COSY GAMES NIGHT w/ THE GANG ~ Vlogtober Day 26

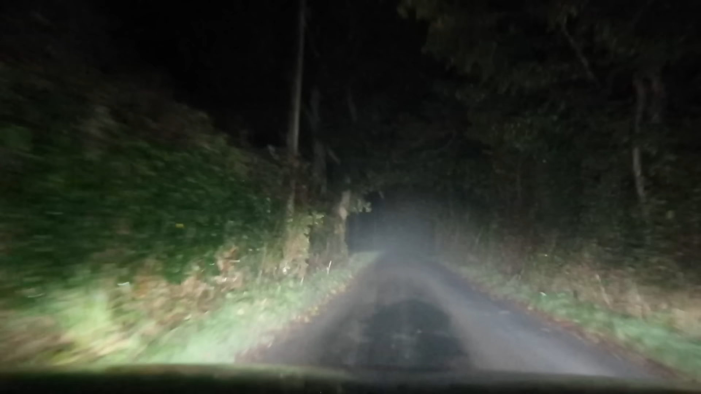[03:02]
Guys, these roads are so scary. Oh my God, can you see the fog? Can you see the mist? My sat-nav took me a really weird way. I have no idea why it took me a different way. Oh, now I'm down a bloody, my worst nightmare roads, going 2 miles an hour. Just wanted to turn the camera on because I'm feeling a little bit like, ugh!